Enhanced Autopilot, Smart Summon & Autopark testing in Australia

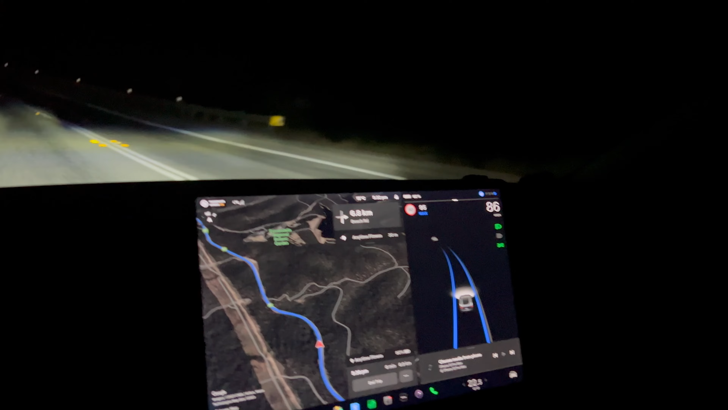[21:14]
We've got another overtaking lane. Let's see.
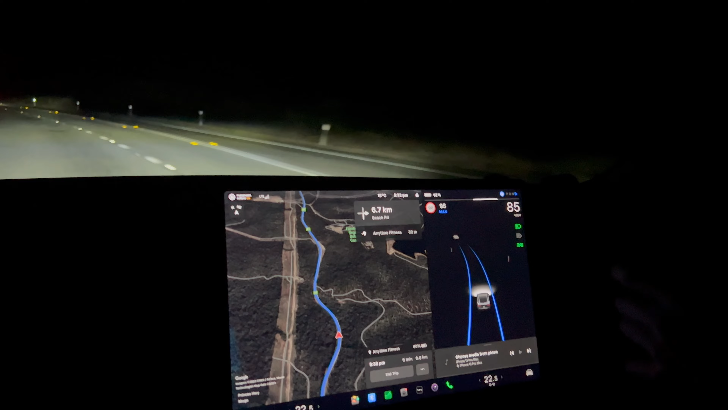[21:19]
Let's see. If it will turn into that lane. No. It won't do it. So, we'll do it ourselves. Yeah. It's a bit disappointing. It just doesn't work. So, we'll try and change left. Let's see. So, it did do it. Change left. Let's try changing right. No. So, it seems to only want to change left.
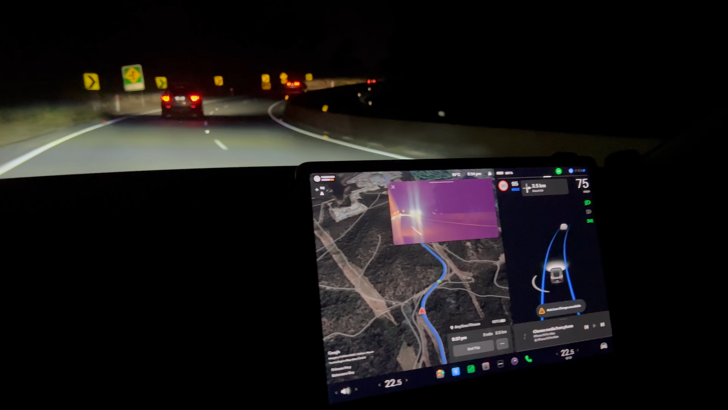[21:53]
We'll only change that available.